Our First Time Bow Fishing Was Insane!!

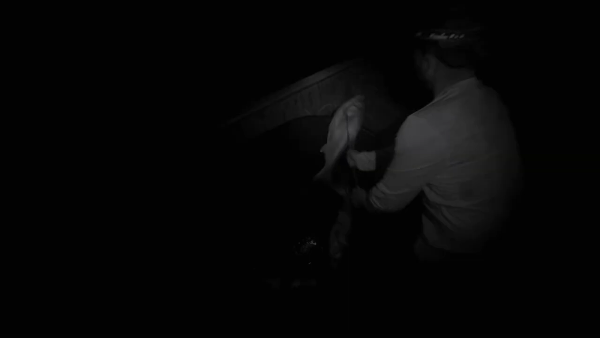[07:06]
Shoot him. Right over him. Pretty decent silver right there though.
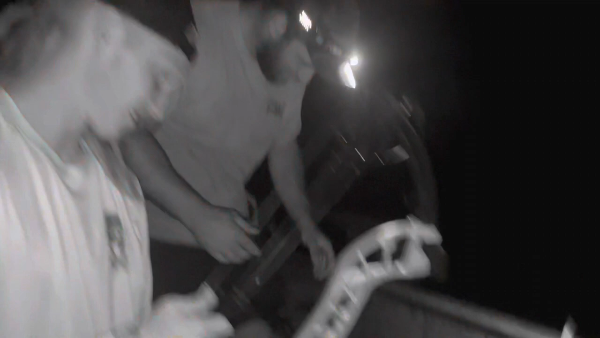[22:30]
Patrick told me to shoot him again, so. Well, when I seen him,
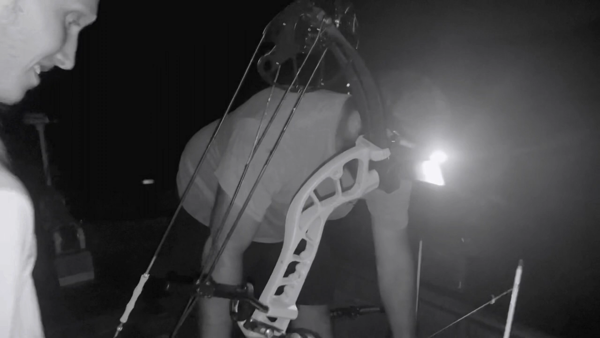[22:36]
I thought it was a big head the whole length of this fish, and I was like, oh my.